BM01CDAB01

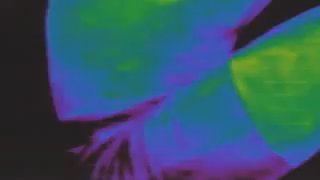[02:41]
Muscular pistons connect bone levers that are pivoted
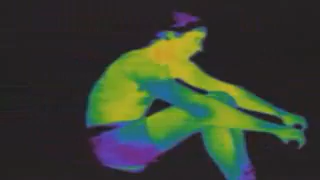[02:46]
at joints and greased with natural lubricants. The muscles are driven by sugar dissolved in the bloodstream.
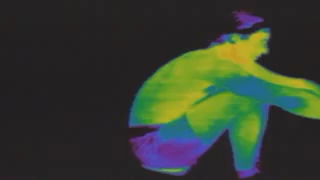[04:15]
in his tissues as a form of sugar called glycogen.
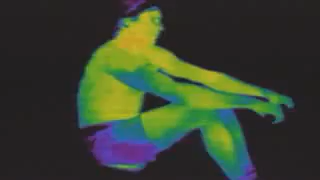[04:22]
As his muscles burn more sugar, his blood carries the extra heat to his skin to be radiated away. The tiny blood vessels in his face dilate quickly to help cool the blood.